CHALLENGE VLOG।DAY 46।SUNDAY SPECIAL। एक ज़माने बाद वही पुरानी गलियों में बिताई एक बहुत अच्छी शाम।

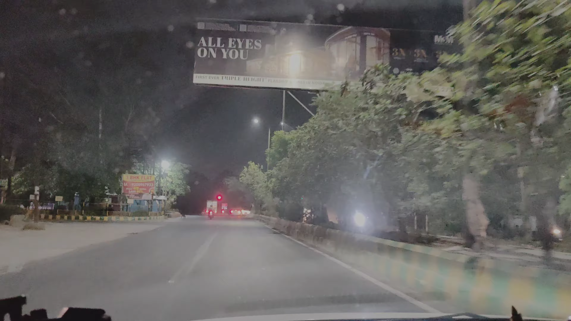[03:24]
तो फ्रेंड्स आज बहुत दिनों के बाद आपको नाइट व्यू मिल रहा होगा हमारे आउटिंग का,
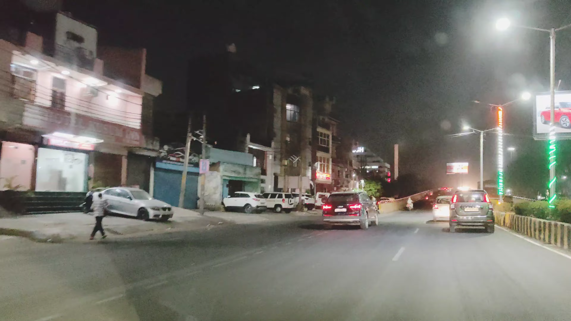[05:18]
आगे वो रहा, देखिए ये देखिए संतोष।
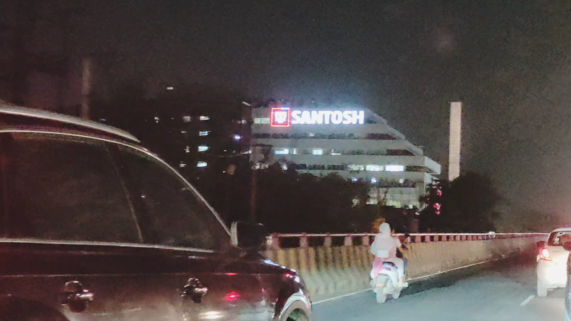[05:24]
इसकी शेप जो है वो शिव जैसी, अगर आप गौर से देखें तो ये देखिए।
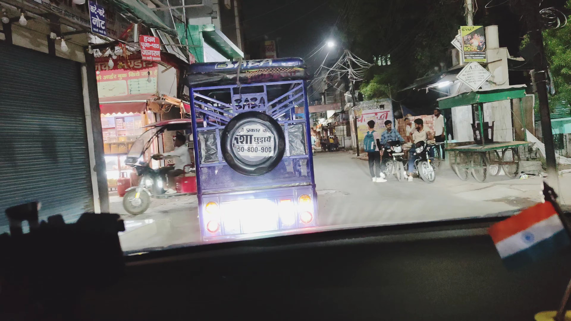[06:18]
अभी यहाँ पे मैं आपको दिखाऊंगा, ये कौन सा भंडार है, गजक भंडार। कुछ बैरियर्स होते हैं वो हट जाते हैं, खोल दिए जाते हैं राज नाइट में जाने के लिए, व्हीकल चले जाए।
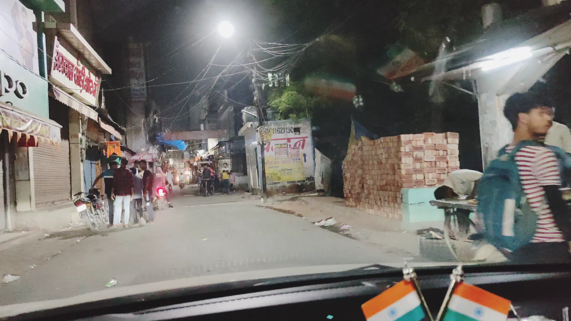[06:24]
वरना व्हीकल्स नाइट में, दिन में जाते नहीं है, सिर्फ नाइट में जाते हैं। ये देखिए, ये सारा मार्केट अभी बंद है, और वैसे भी टाइम हो रहा है,
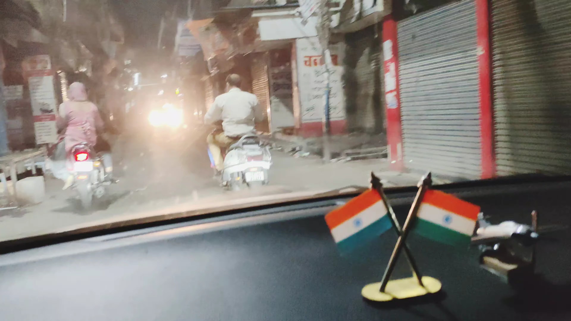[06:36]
क्या टाइम हो रहा है, 10:10 ऑलमोस्ट, 10:15।
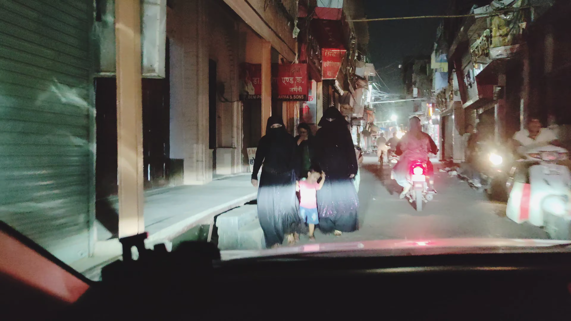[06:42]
एक्चुअली ये जो जहाँ अभी हम थोड़ा चाट पकौड़ी या कुछ स्नैक्स टाइप का आइटम लेने के लिए जहाँ जा रहे हैं, वो लोग आते ही रात में है, पूरा मार्केट बंद होने के बाद में, क्योंकि दिन में तो यहाँ इतनी भीड़ होती है, खड़े होने की जगह भी नहीं होती,
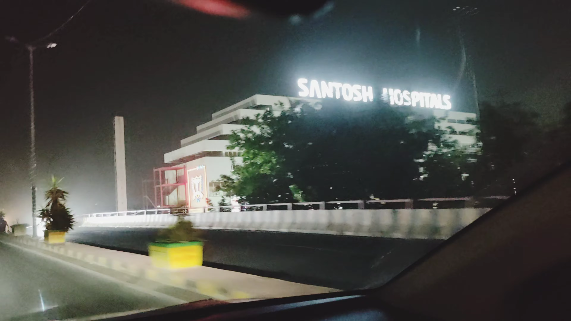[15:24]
देखिए, आगे से भी देखिए, संतोष हॉस्पिटल, ये देखिए।